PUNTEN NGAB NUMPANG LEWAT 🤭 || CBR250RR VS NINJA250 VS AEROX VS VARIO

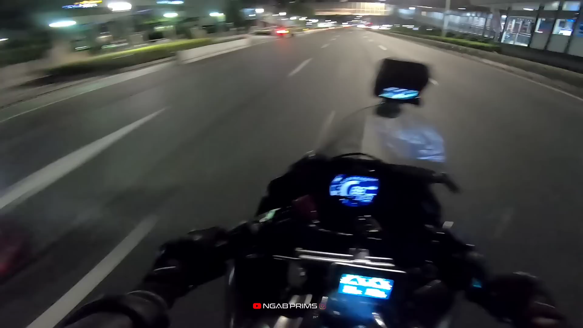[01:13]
Gak ada yang seru, kita minggir aja.
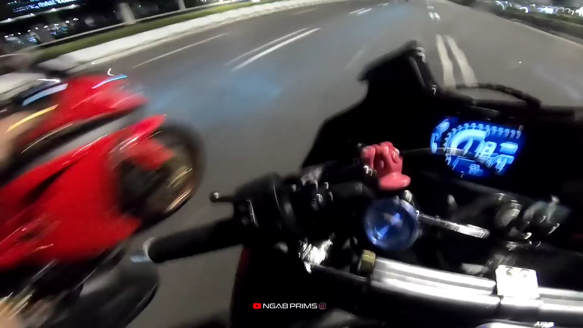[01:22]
Vario ya, sekarang kita lawan Vario ya buat bahan. Sebenarnya gue mau main TikTok ya kemarin tuh kan, kita cobain lagi kali ya.
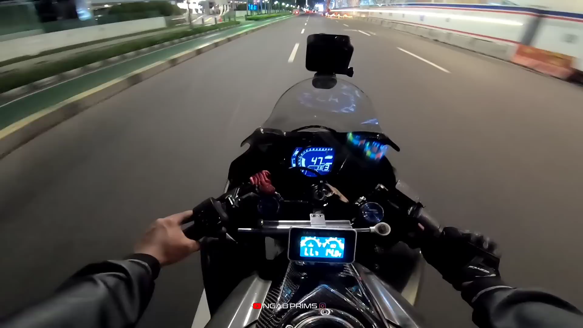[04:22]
Kayak sepi dah, mendingan ke sono lagi kayak seru dah. Kayak ngetes di atas sekali seru kayak ini.
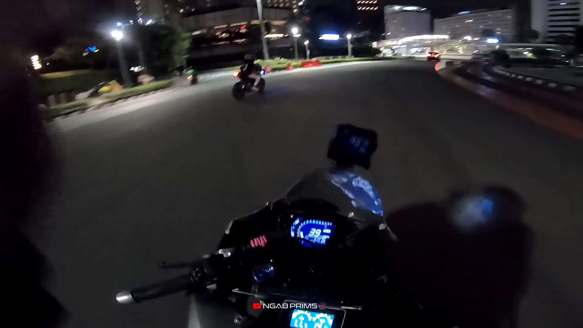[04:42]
Pi, ngantas yuk Pi sekali Pi. Tes ngantas ya. Ngantas nyoba ngantas sekali.
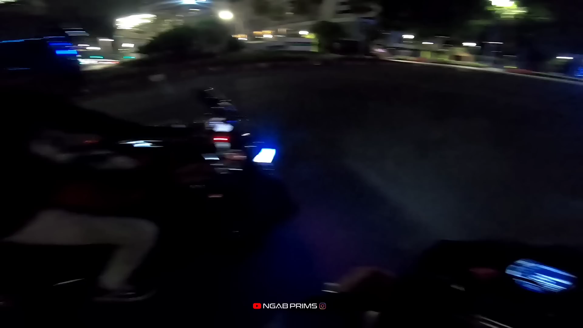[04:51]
Oke, gue mau nyoba ngantas sekali.
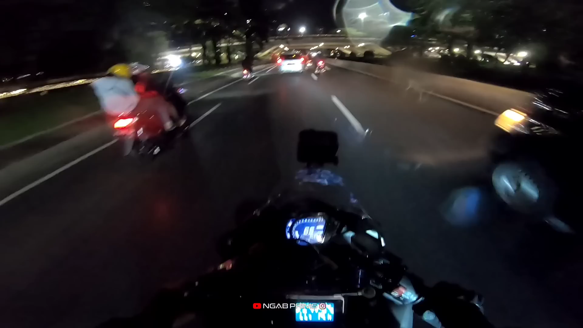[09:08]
Di mana ya yang enak ya? Oke, udah rada deras nih anjir.